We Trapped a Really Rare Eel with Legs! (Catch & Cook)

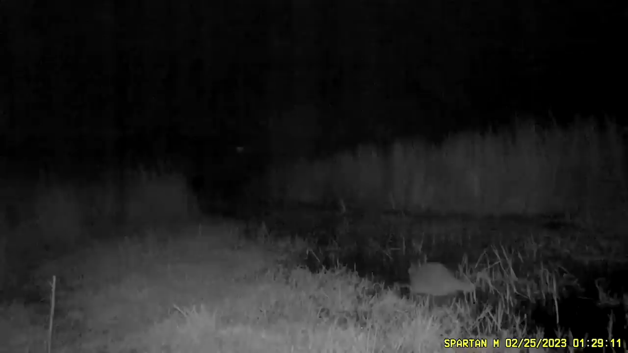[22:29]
And I was expecting to see a lot more because of this game trail. Really? Yeah? Yeah?